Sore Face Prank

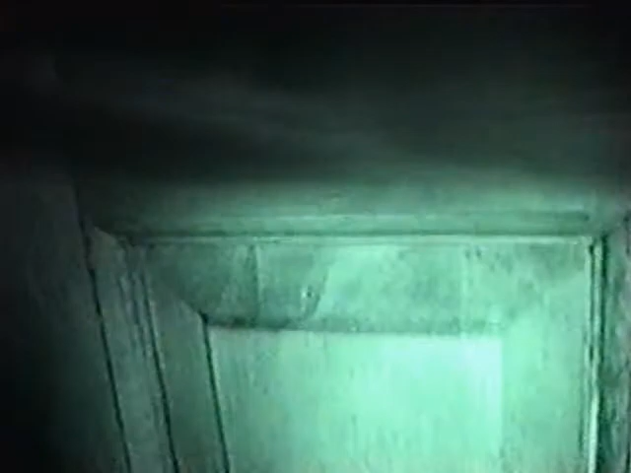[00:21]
That was noisy. A cursed squeaking door.
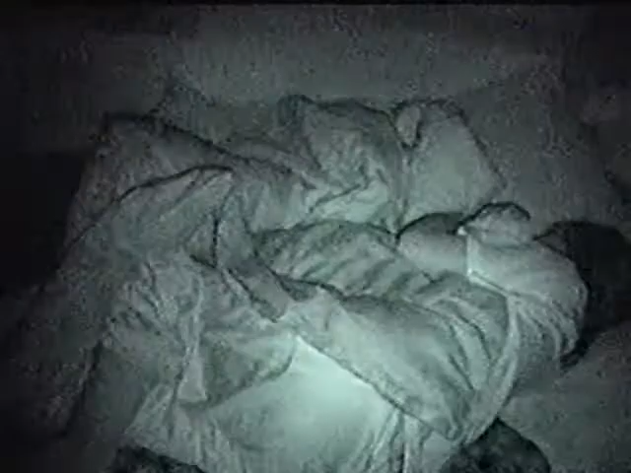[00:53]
Oh, James. Maybe you should turn on the light. Spray a lot more. No, James.
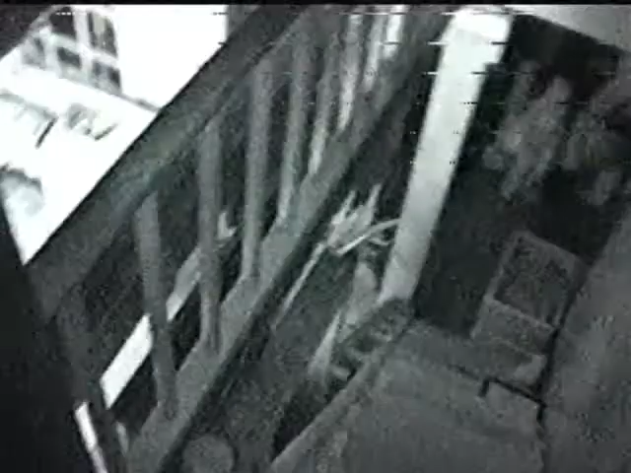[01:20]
Wait, that wasn't James. Should we go back for James? No.